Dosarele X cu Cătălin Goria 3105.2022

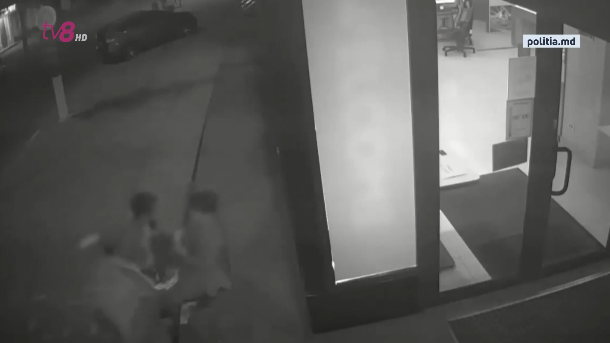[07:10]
Cazul a avut loc în noaptea de 25 mai la intersecția străzilor Alexei Șciusev cu Armenească. Suma prejudiciului a fost estimată de tânări la 5.300 de lei.
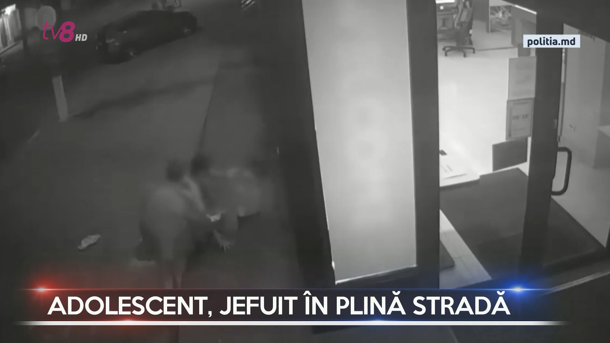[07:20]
În urma măsurilor întreprinse de ofițerii de investigație și de urmărire penală, suspecții au fost reținuți și escortați la inspectorat pentru autieri. Bărbații au vârste cuprinse între 32 și respectiv 33 de ani, ambii cu antecedente penale.